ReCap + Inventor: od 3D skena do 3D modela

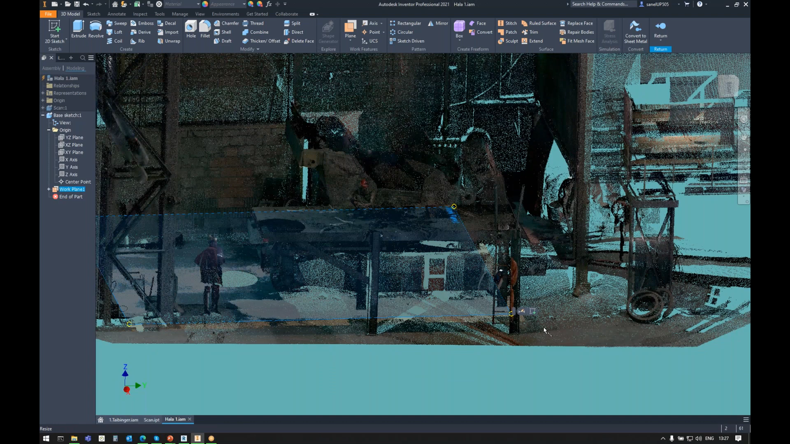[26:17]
I taj naš work plane koji vidimo da se već preklapa s našim podom,
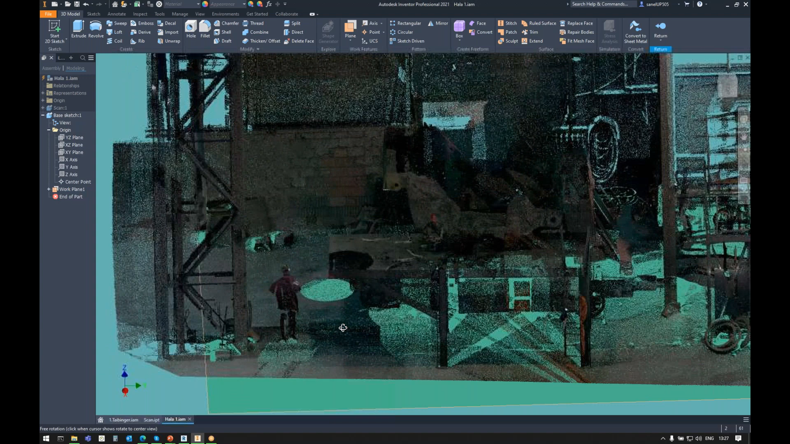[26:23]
se preklapa sa skenom i zapravo, znači, to je to i s tim smo zadovoljni. I taj work plane možemo nazvati pod. Jedna opcija koja postoji jeste da vi u samom partu gdje vam je sken,
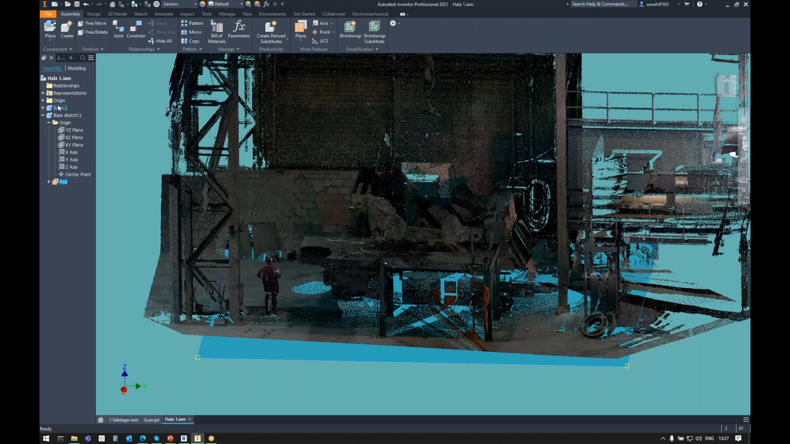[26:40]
inventor nudi da on sam interpolira površinu. I kao što vidite, evo, on sad već radi interpolaciju na osnovu, kako se ja krećem, mišem po točkama, on radi interpolaciju tog poda. Ali ono što se često u praksi dešava jeste da je pod u nekoj proizvodnoj hali ili u nečišćen, ili ima prašine,
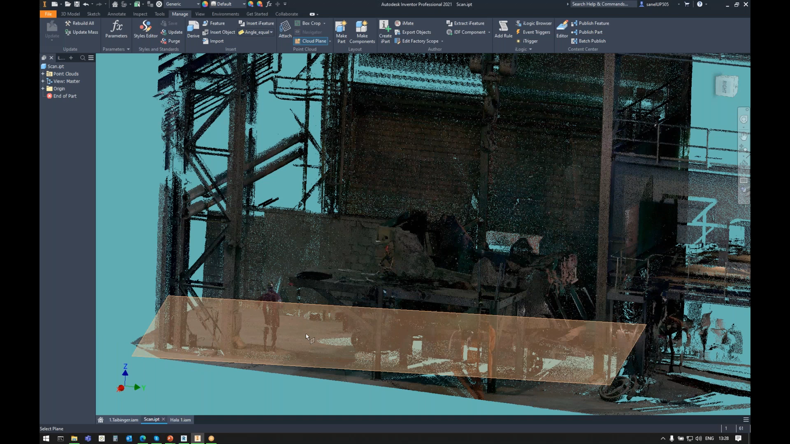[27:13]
pepela, šljunka, materijala, otpadaka. I onda sam algoritam interpolira to sve. Znači, on ne zna šta je prašina, a šta je beton. Znači, tako da to nekad nije pozdano, pogotovo u ovom slučaju, znači ova hala je zapravo jedna ljevovonica i taj pod je prilično neravan i prašnjav.
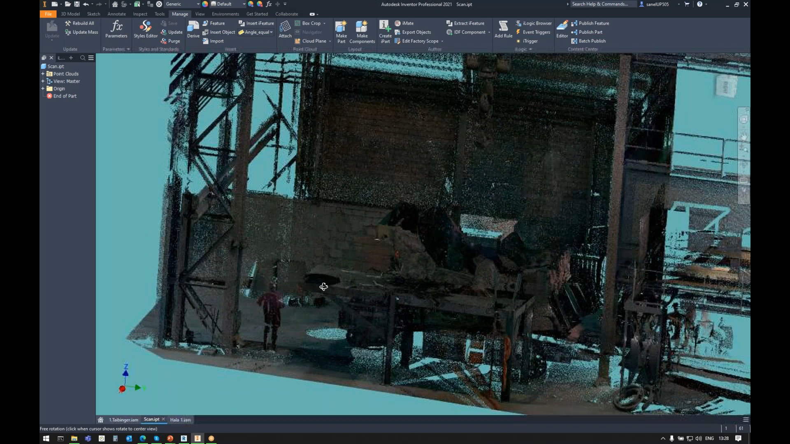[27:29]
Tako da smo mi taj korak odradili manuelno,
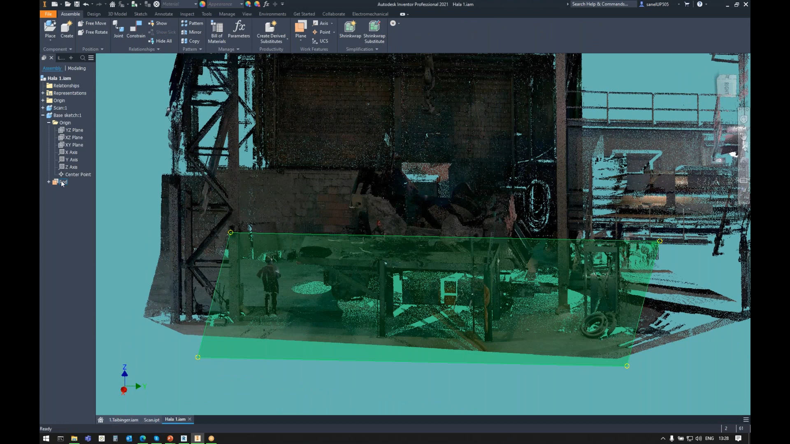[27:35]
znači ovako kako smo pokazali prez ovaj part, base sketch.
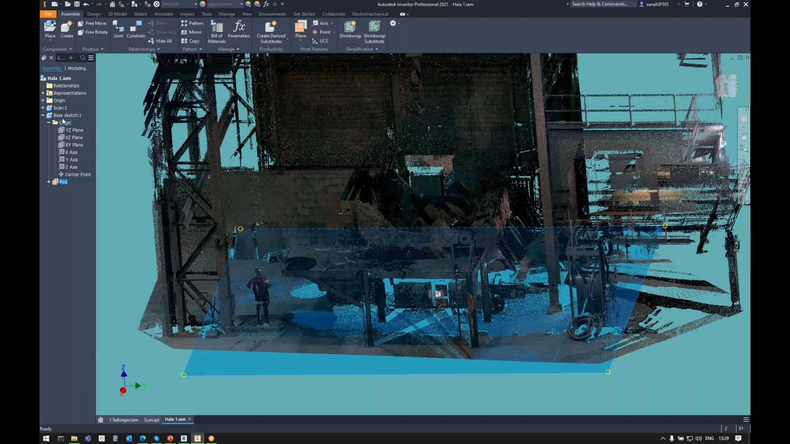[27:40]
Nisam objasnio zašto base sketch. Dakle, vi ćete u base sketchu imati vaš, evo sad ćemo ga napraviti taj prvi sketch.
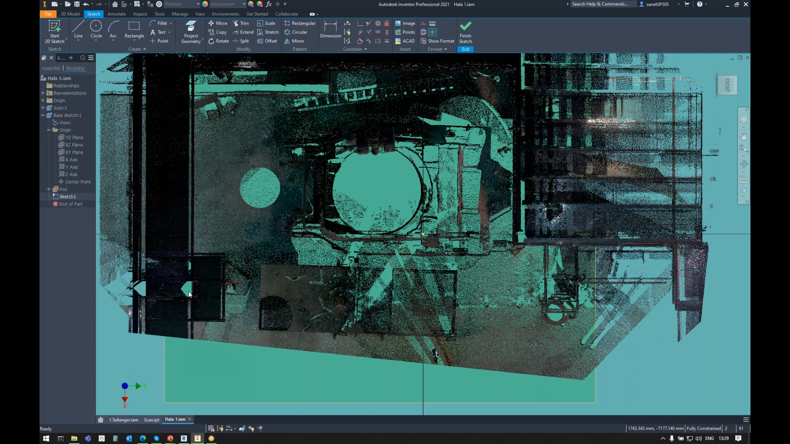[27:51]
Taj prvi sketch ćemo, u njemu ćemo definirati točke nekih osnovnih profila,
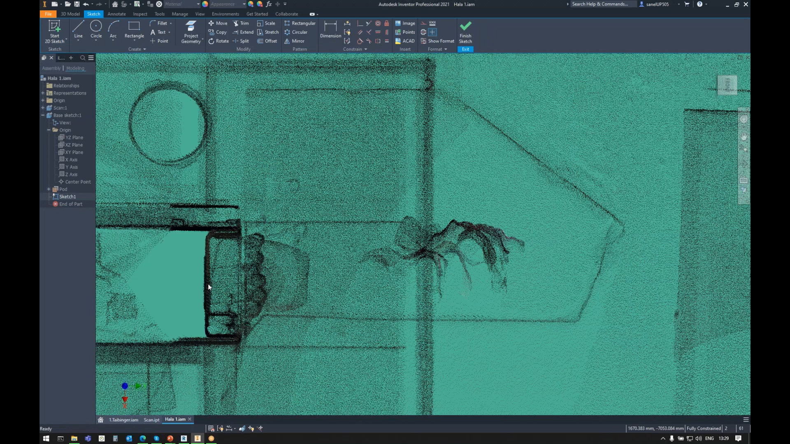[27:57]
konstrukcije koje želimo digitalizirati.
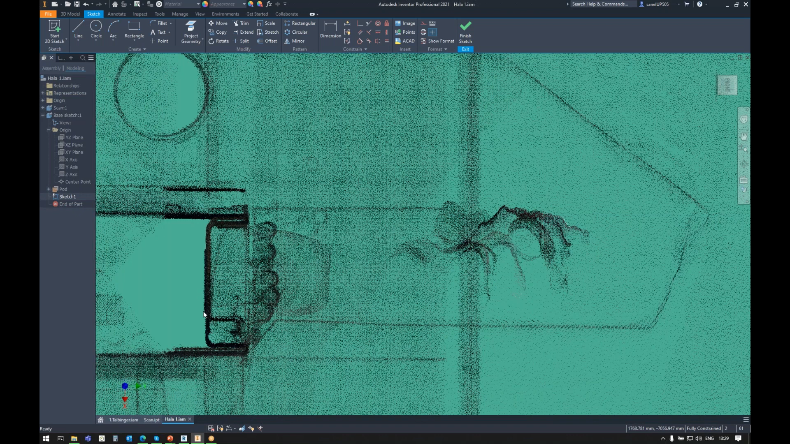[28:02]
Naprimjer, evo ovdje vidimo 1H profil i mi ćemo sad napraviti točku od prilike ovdje na sredini, a sredinu ćemo naći, evo tako što ćemo kao što sam već onako rekao preko tog našeg sistema, pa os papira, odrediti ovu širinu, pa ćemo vidjeti koliko je to. 514, evo reći ćemo da je to 514.
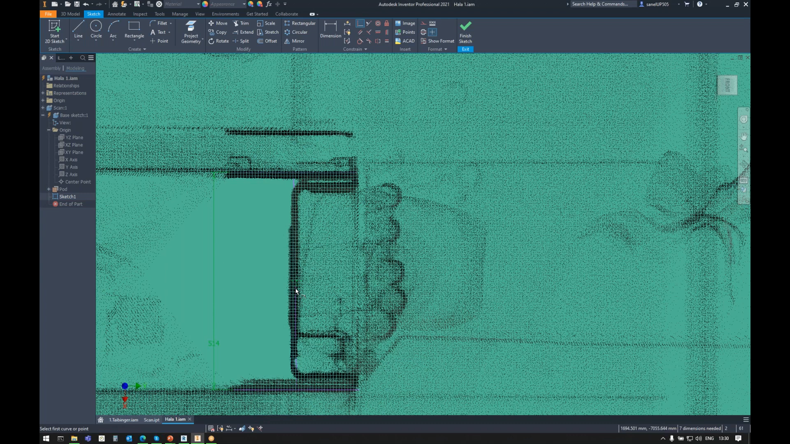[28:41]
I sad ćemo u polovištu te linije staviti onu našu točku, zato što želimo da kasnije kada budemo radili sa frame generatorom, da koristimo sredičnu točku frame generatora, ali to ću vam pokazati i objasniti kasnije. Pa ćemo staviti evo još ovdje jednu točku.
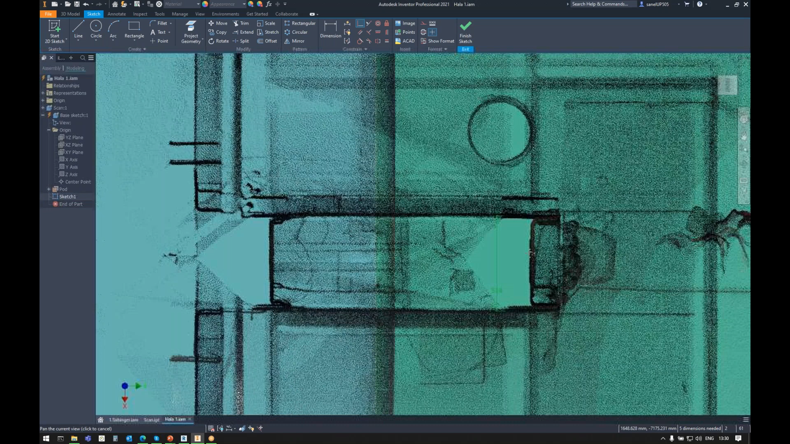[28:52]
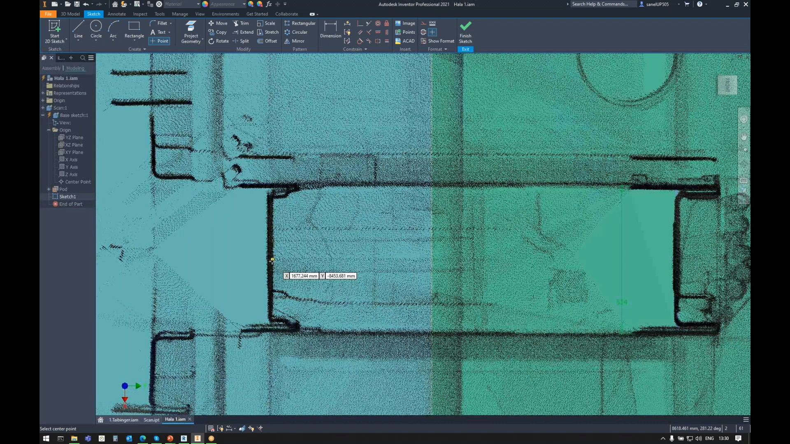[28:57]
evo možemo je malo stvari, evo to je ok. I ne znam, evo možemo još ovaj ovdje,
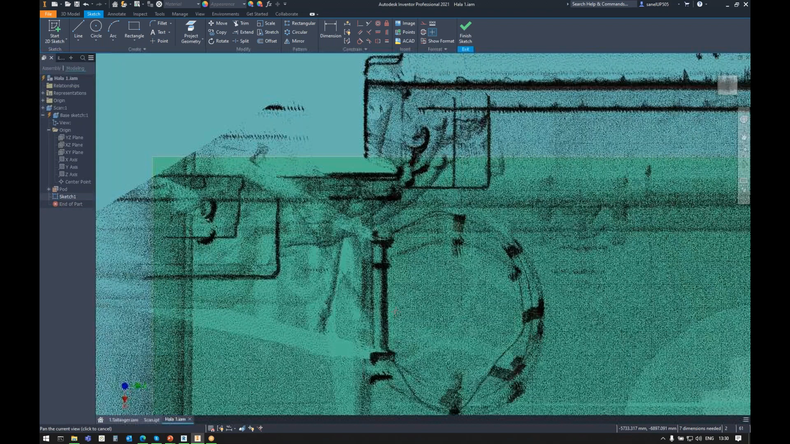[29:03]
evo ovdje još jedan H profil, pa ćemo i njega tu staviti. Nećemo se sad previše gubiti vrijeme na točno pozicioniranje, znači naravno to se sve kotira, poveže sa konstrencima itd. Ali da ne oduzimamo vrijeme, znači nećemo to sad raditi.
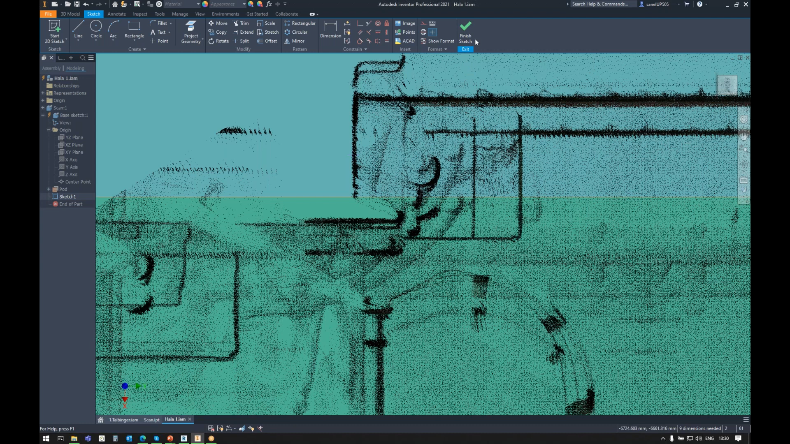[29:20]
Kad smo odradili te početne točke, sljedeći korak bi bio kreiranje 3D skeča, koji će nam zapravo služiti da pomoću njega napravimo sa frame generatorom, dođemo do geometrije,
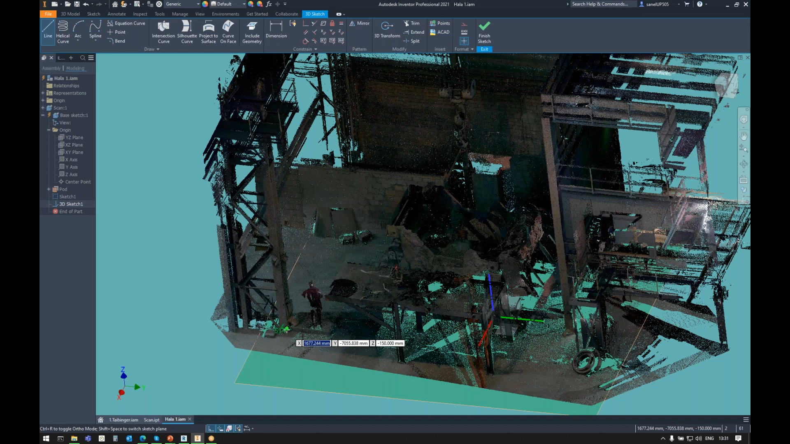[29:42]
do same konstrukcije pomoću frame generatora. Već, znači sam inventor hvata one točke koje smo napravili, dužinom idemo od prilike kolika je ta dužina, kažem nećemo se sad puno bazirati oko toga, postupak je uvijek isti, dakle, hvatamo i ovu točku,
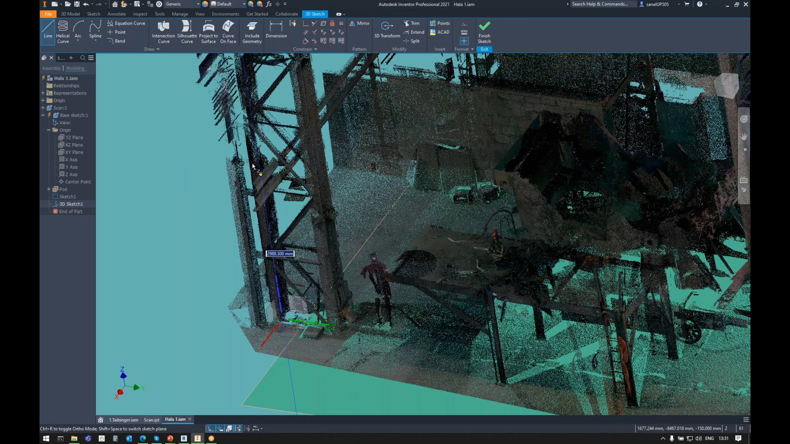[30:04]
i uhvatit ćemo još i ovu treću točku.
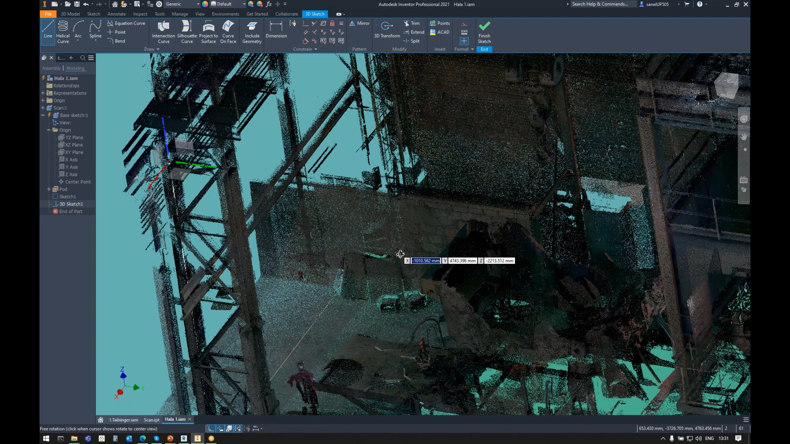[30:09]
Ajde, onako za primjer možemo povući neku našu novu liniju,
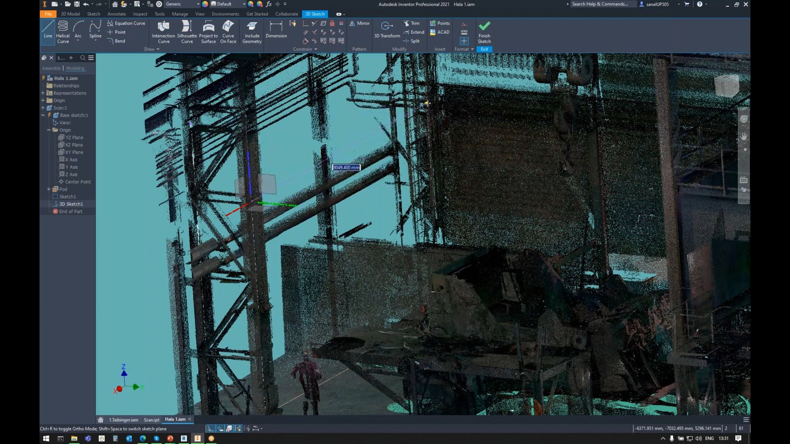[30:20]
koja će biti neki, na primjer ako planiramo dograditi ovu konstrukciju, evo, na primjer, ovdje će biti taj neki novi profil, pa ćemo ga već dodati tu. Jednu opću još koju sam zaboravio pokazati, možete sebi olakšati da vidite profile, na način što ćete kliknuti na box crop,
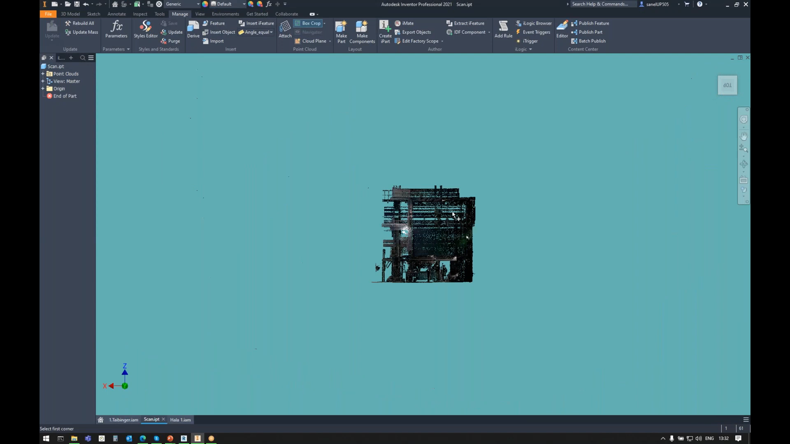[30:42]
tako da ćete, na primjer, po sredini ovdje napraviti jedan poprični presjek, i sada ćete vidjeti samo ono što vas tu zanima,
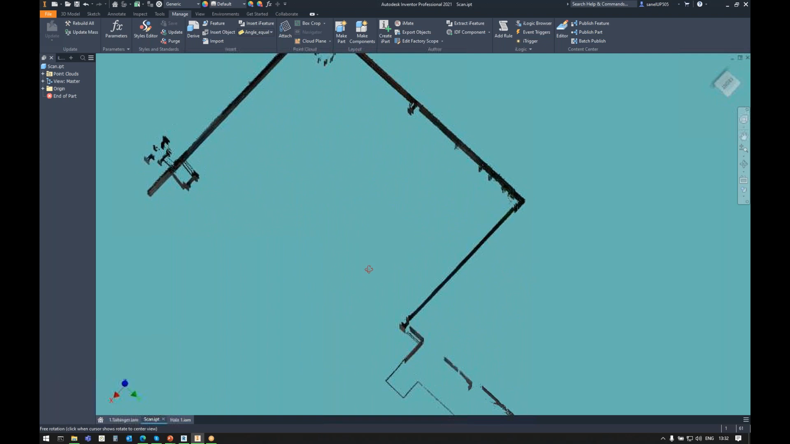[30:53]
pa kad to pogledate u Assembliju, kad radite onaj famozni skeč,
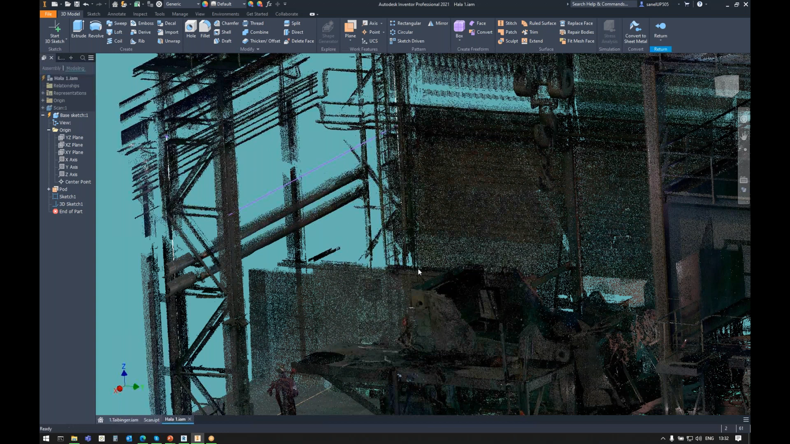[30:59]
i kad pogledate Top View, sada puno bolje zapravo vidite profile s kojima raspolažete.
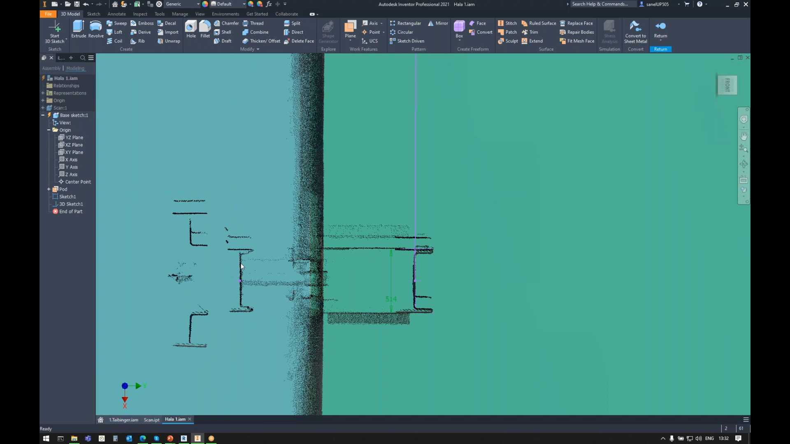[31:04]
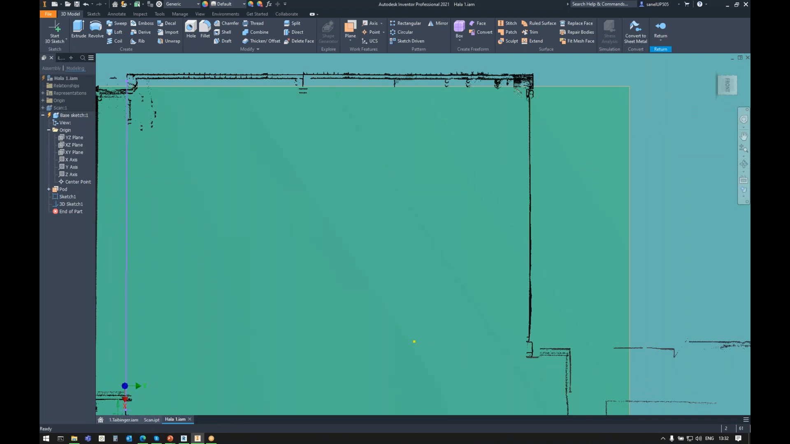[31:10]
To je eto jedan pomoćni alat koji imate u inventoru. Sada bi korak dalje bio, znači, krijanje samog frejma,
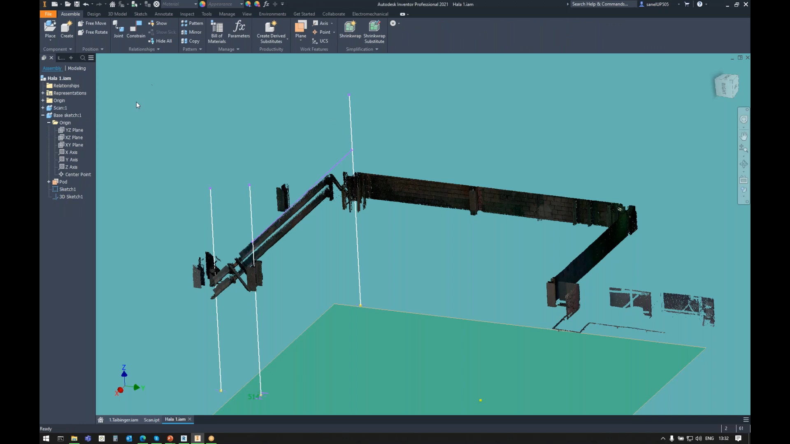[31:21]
dakle, vraćamo se unutar sučelja Assemblija, kažemo da želimo krijrati frame,
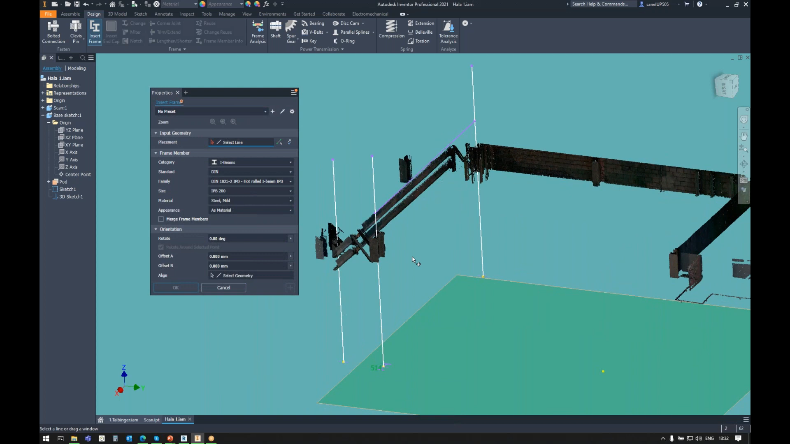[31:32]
i sada idemo po našem 3D skeču, evo, kliknut ćemo na prvu liniju,